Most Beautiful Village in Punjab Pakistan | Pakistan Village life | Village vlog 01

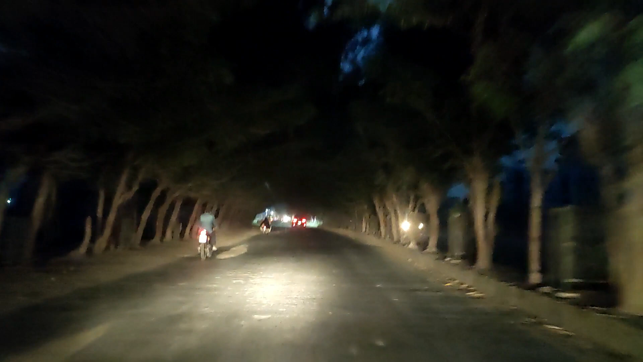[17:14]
یہ دیکھیں کتنا پیارا اور خوبصورت بھی ہوئی ہے بلکل دولوں سائٹوں سے درہ روڑ کے اوپر آئے ہیں ابھی ہاف آر پہلے ہم گاؤں سے نکلے تھے اور ہم الحمدللہ بالپور سٹی میں آنٹر ہو چکے ہیں ابھی تھوڑی دیر میں انشاءاللہ ہم گھر پہنچ جائیں گے اور پھر آپ سے بات ہوتی ہے گھر پہنچ کے انشاءاللہ